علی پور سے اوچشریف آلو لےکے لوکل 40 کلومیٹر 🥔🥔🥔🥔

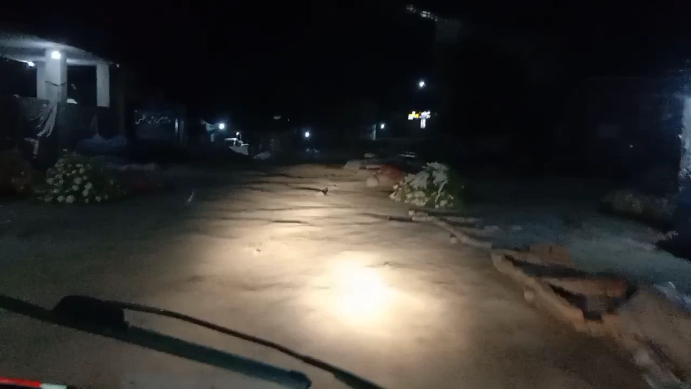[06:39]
चलो, और सामने रोहर ते निकलते हैं सिदा करतो,
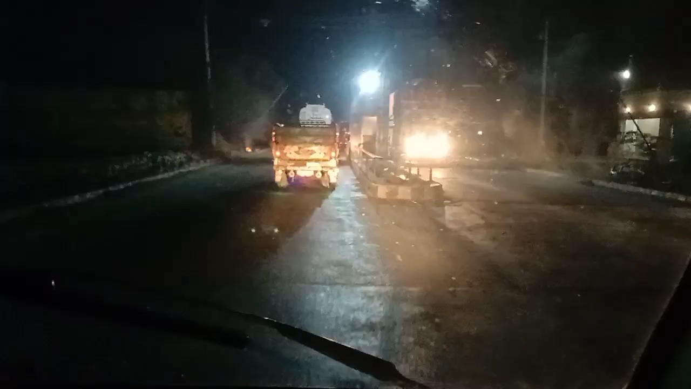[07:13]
यह आगया प्लाजा, प्लाजा लेगे नुगला में दिया दो,